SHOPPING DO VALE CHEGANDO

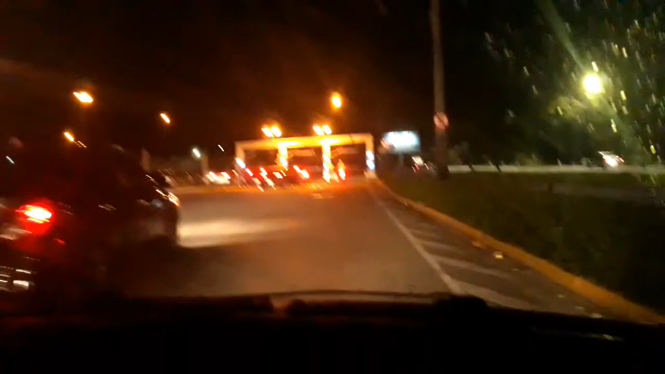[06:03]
Valeu, boa noite. Volte sempre. Até. Saindo do estacionamento do shopping.
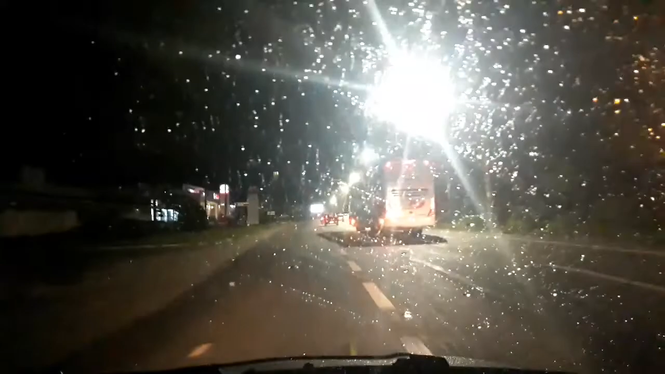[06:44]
Agora começou a cair uma chuvinha. Fez um calorzinho durante o dia, mas foi bom e agora vai. Tem a chuva para refrescar. Está relampeando. Dando umas trovejadazinhas.